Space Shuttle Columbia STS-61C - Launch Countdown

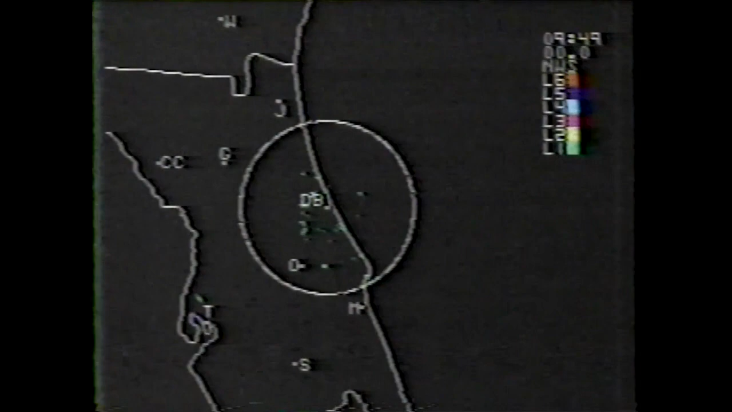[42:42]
this morning, just as we came out of the T-minus 3 hour hold. The radar showing no areas of precipitation. Very clear over the Kennedy Space Center this morning.